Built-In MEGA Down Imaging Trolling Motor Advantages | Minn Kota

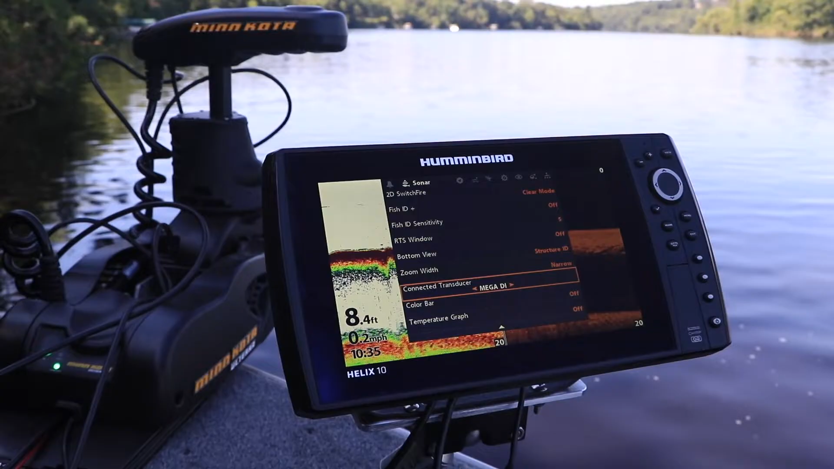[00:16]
On screen: depth 8.4 ft
beginning with the built-in Mega Down Imaging source.
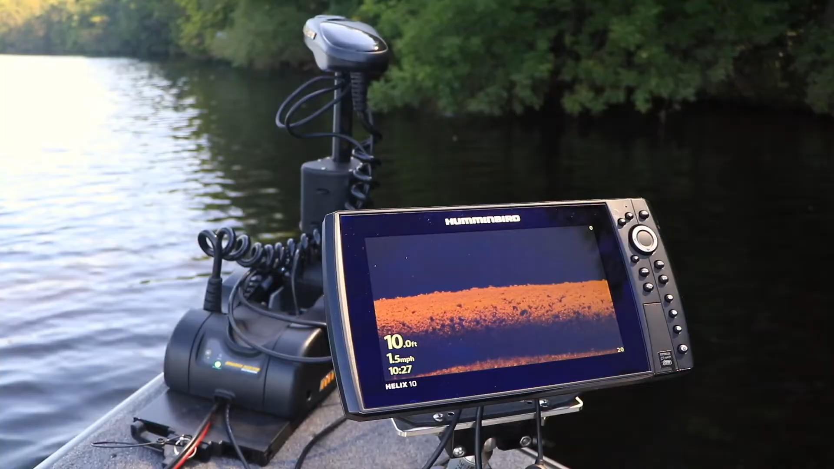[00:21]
On screen: depth 10.0 ft, speed 1.5 mph
With Mega Down Imaging, I never have to guess about the identity of objects beneath the trolling motor. Weeds look like weeds, wood looks like wood, and rocks look like rocks.
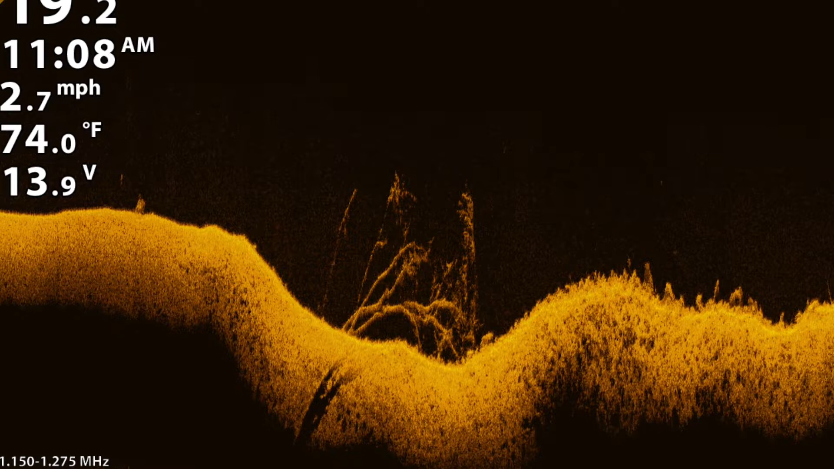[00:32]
On screen: water 74.0°F, speed 2.7 mph
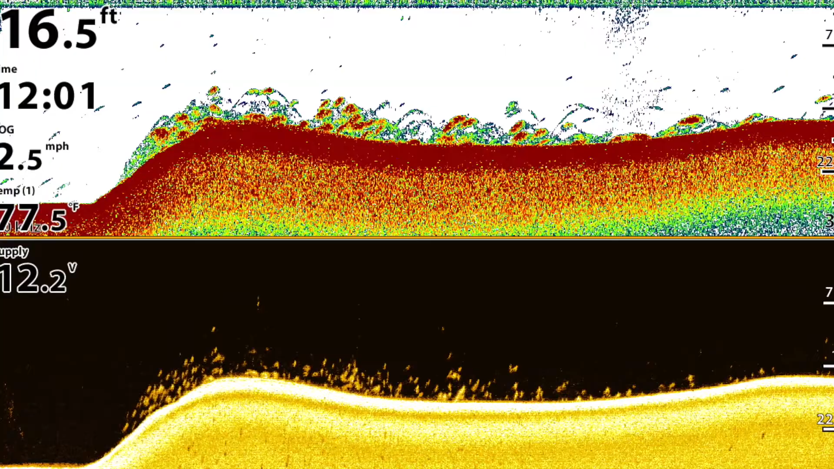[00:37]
On screen: depth 16.5 ft
Fish, of course, appear as bright spots in my Mega Down Imaging view.
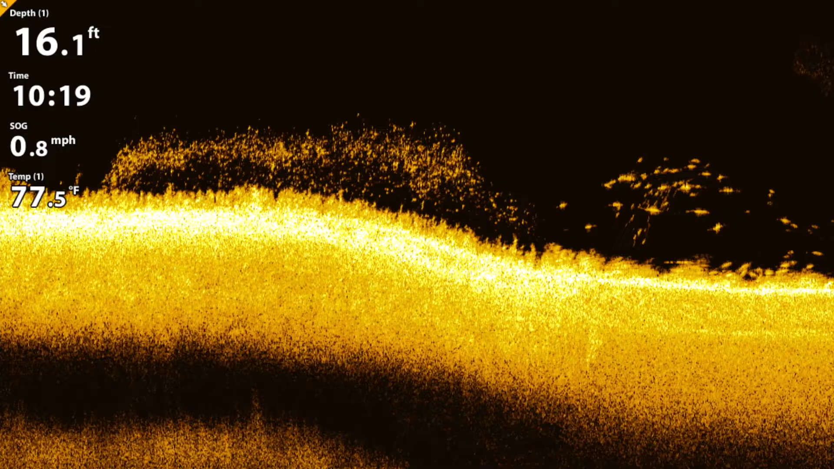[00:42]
On screen: depth 16.1 ft, water 77.5°F, speed 0.8 mph
Because of Mega Down Imaging's best-in-class resolution and target separation, it's easy for me to count fish in a school and to clearly see fish that are hugging the bottom.
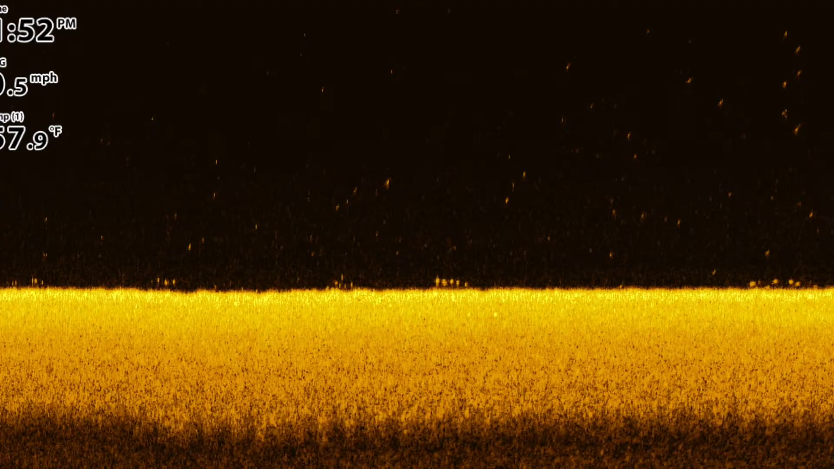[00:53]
My Minn Kota's integrated transducer not only provides me with Mega Down Imaging, but it also includes a dual-spectrum chirp element for unmatched 2D sonar.
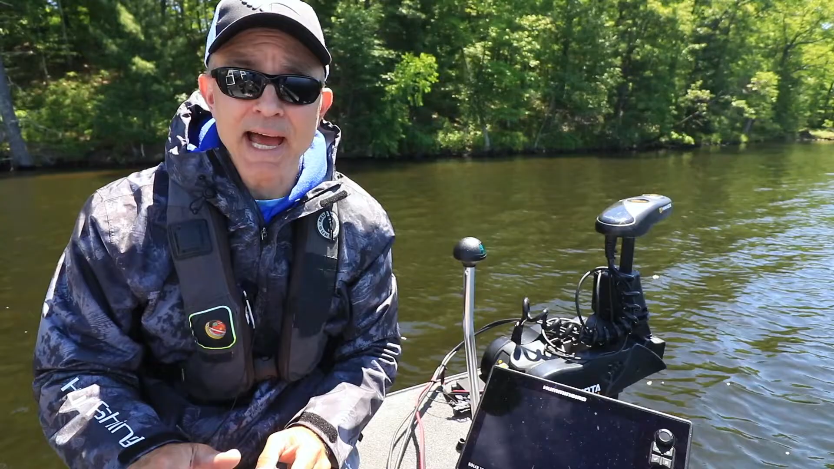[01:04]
The dual-spectrum chirp source gives me a clear,
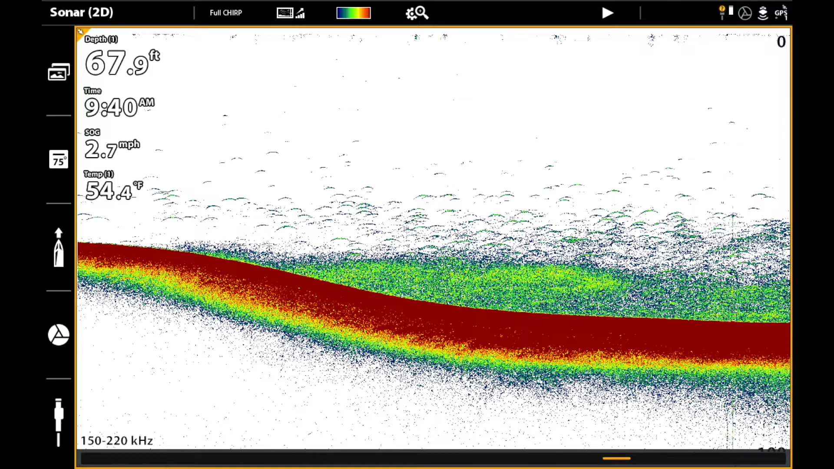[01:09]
On screen: depth 67.9 ft, water 54.4°F, speed 2.7 mph
clutter-free 2D sonar view with textbook fish arches.
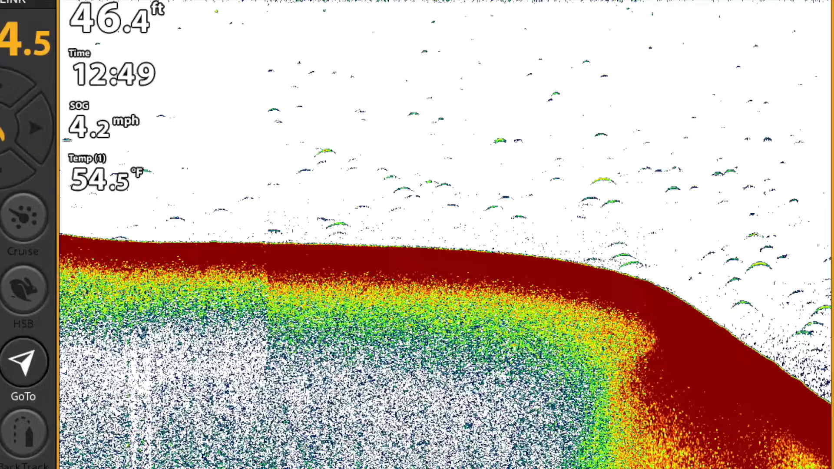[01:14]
On screen: water 54.5°F, speed 4.2 mph
Dual-spectrum chirp sonar is also the technique of choice for vertical jigging,
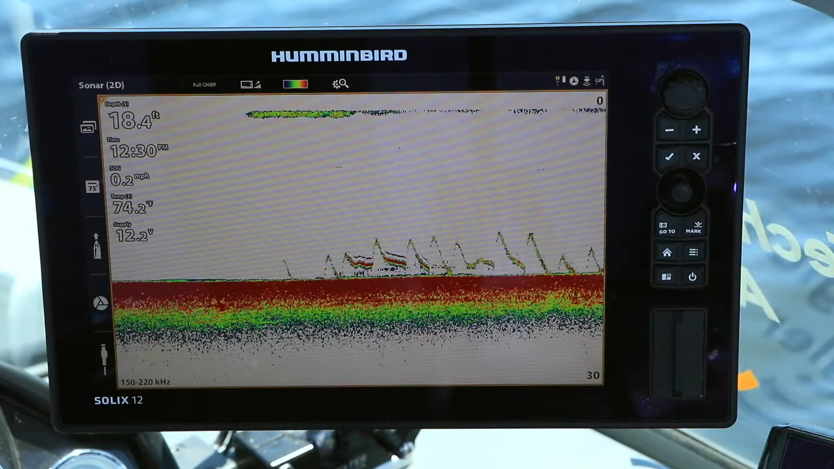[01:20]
On screen: depth 18.4 ft, water 74.2°F, speed 0.2 mph
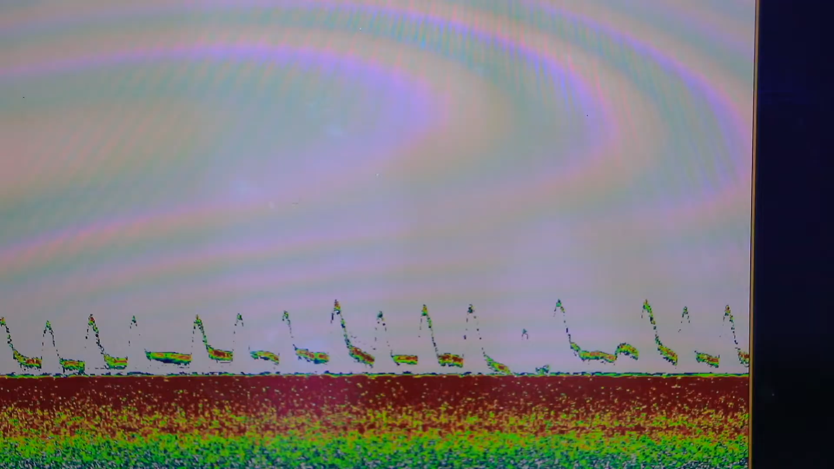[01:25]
allowing me to see my lure and the fish responding to it in real time. Let's not forget that my Minn Kota trolling motor with built-in Mega Down Imaging is an integral component of my One Boat Network, where it interfaces seamlessly with my Humminbird Helix and Solix fish finders.